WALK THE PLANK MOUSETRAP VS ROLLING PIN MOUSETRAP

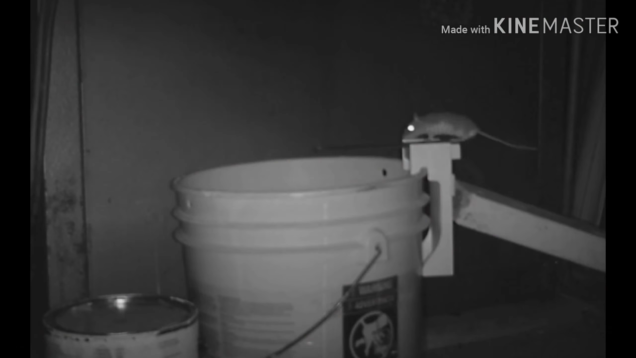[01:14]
so the mouse is going to stretch stretch stretch and really try to balance and get the peanut butter i've kind of learned you've really got to put the peanut butter on the end of the plank not a half inch from the end at the very end it's amazing to watch these tiny mice stretch and use their tails to balance so you've seen some examples of this trap not catching
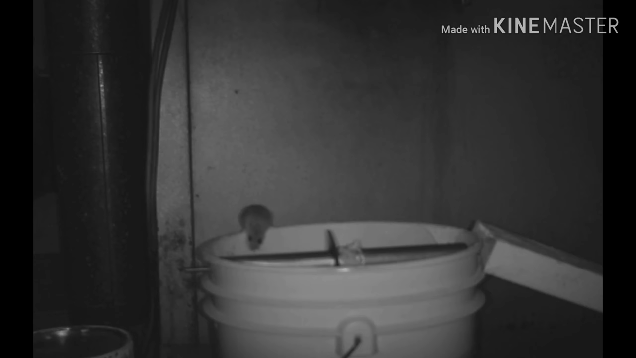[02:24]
okay i'll take a quick time out to do a little plug for my channel please subscribe to this channel i'm trying to get up to a thousand subscribers um if you watch youtube videos the one thing you're sick of hearing is like share and subscribe but it really helps out a lot so if you do thanks a lot i ended up catching two mice with this rolling pin trap the traps are really well built i'm going to try
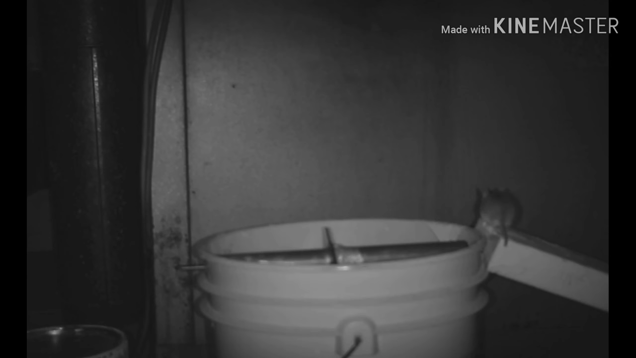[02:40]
to build some of these myself but whoever built this trap did a really good job you can just touch it with your fingertips and it spins but these mice are able to balance you'll see it start to roll and the mouse can kind of log roll and catch itself so we're coming up on the last 20 second video for these rolling pin
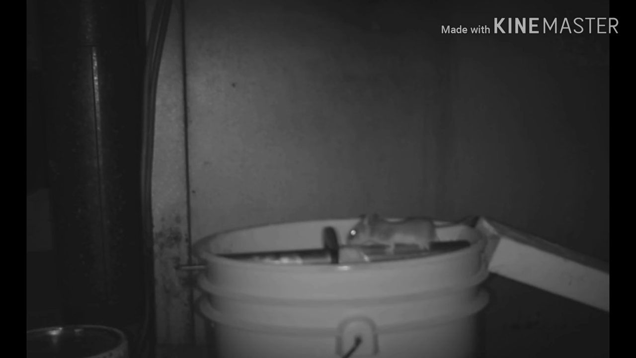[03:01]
traps and you're going to notice something that you're seeing over and over again these mice can stretch so much um when you use a five gallon bucket that it's going to anchor itself with its tail it's going to balance itself and you're not going to get a mouse every time